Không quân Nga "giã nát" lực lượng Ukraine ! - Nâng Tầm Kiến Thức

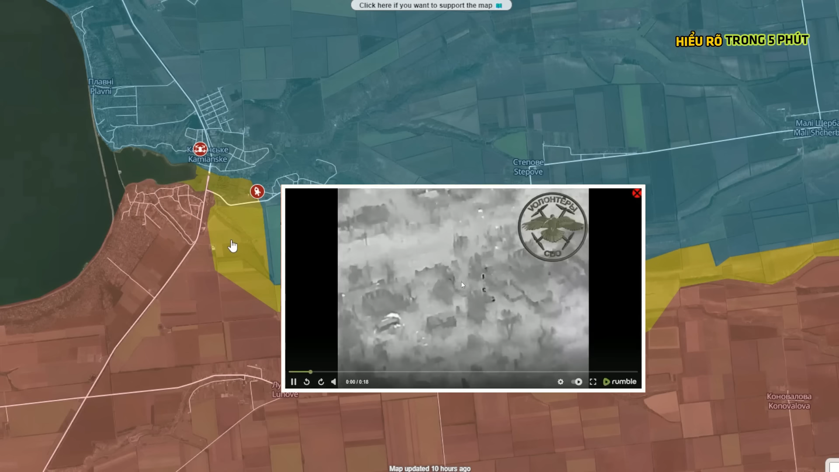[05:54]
Trên video ghi lại đòn tấn công tầm xa của Nga vào vị trí tập trung lực lượng Ukraine.